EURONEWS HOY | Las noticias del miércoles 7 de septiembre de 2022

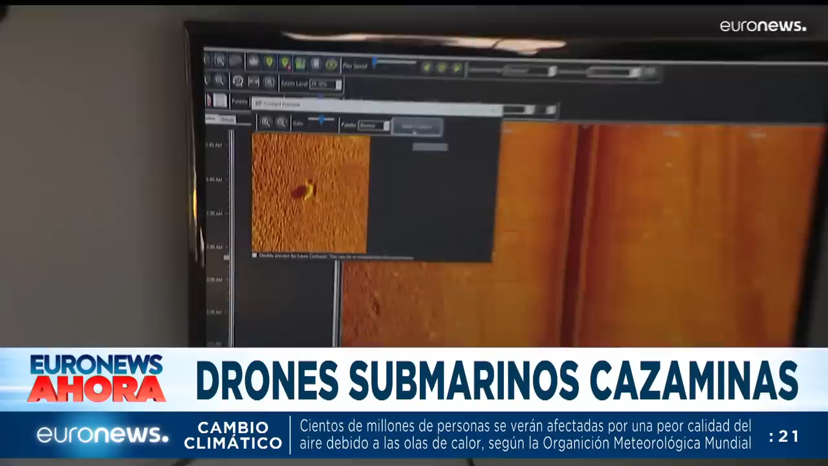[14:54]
Encontramos un eco en la imagen del sonar que parece sospechoso, cuenta el jefe de la unidad.
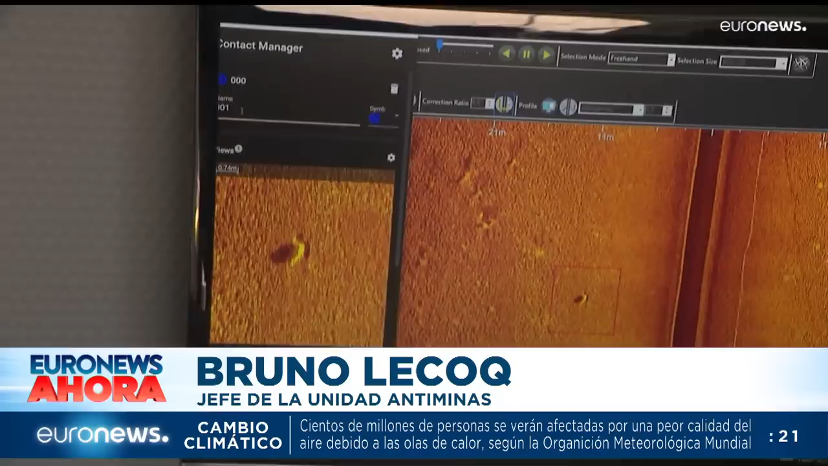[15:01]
Dependiendo de determinados criterios, le atribuimos una clasificación y decidimos si es necesario investigar
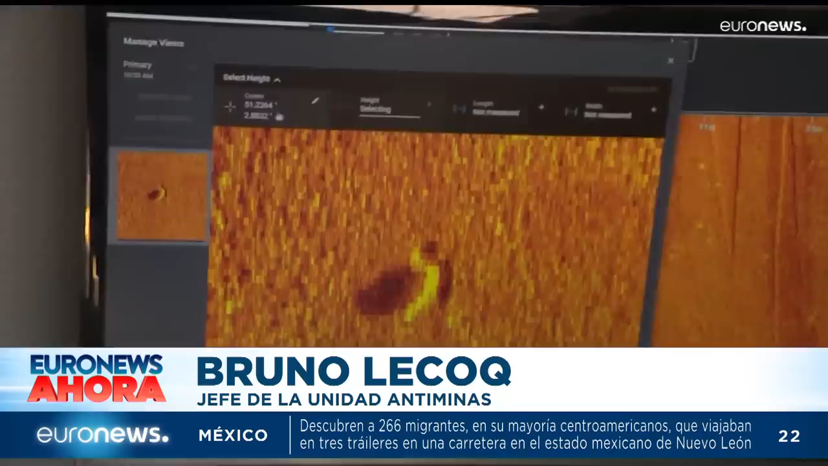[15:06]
in situ para determinar si el objeto detectado es un aparato potencialmente explosivo o no.